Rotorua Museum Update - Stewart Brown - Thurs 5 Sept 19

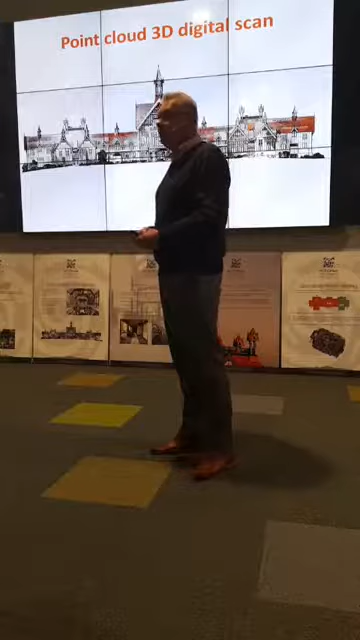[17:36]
The other part of the project was we needed to understand, remeasure the building. And a few years ago, we had a team over there with the tape measures measuring.
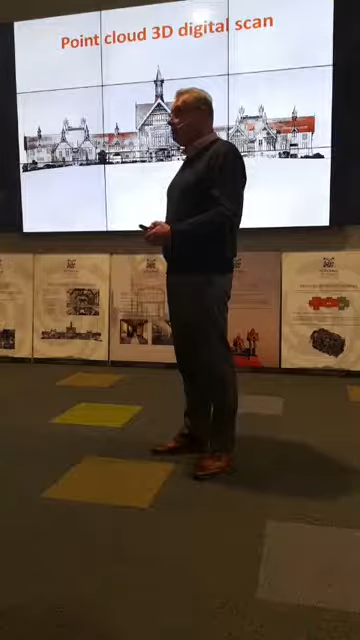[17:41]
Now we use lasers called 3D point cloud. So the whole building is scanned. And this is really a picture from those scans.
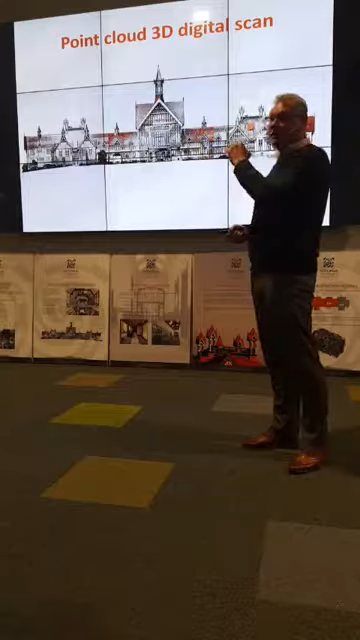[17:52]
It's millions and millions of dots.
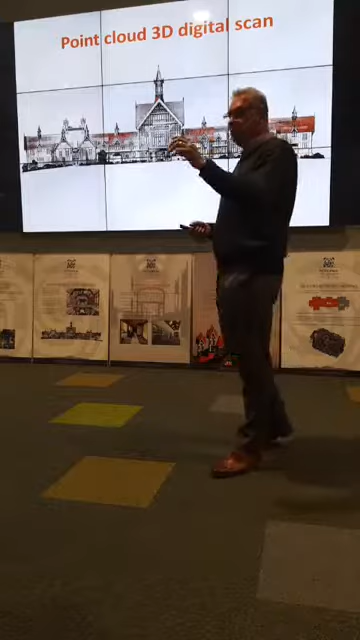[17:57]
So you take the laser wherever you want to go, go inside the building, it fires around and it takes everything.
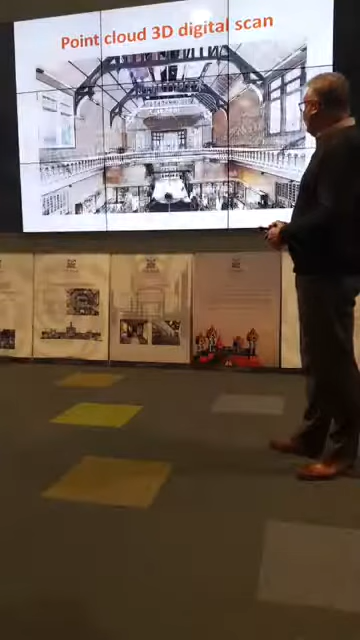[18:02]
It's really critical for our project. This is the laser scan of the foyer up on the mezzanine floor. You can even see it picks up the plants and you can even see it picks up the objects on the retail shelves down there.
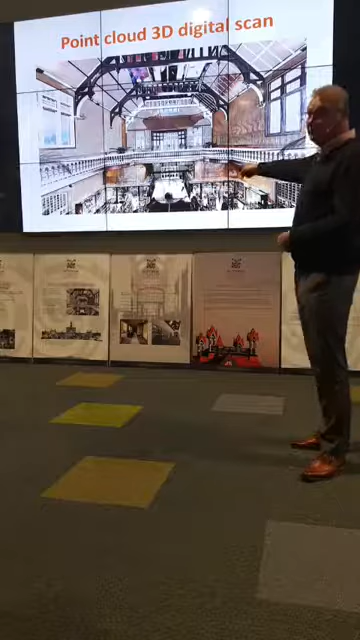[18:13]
So this has been really critical for us in terms of progressing our models. Structural solution.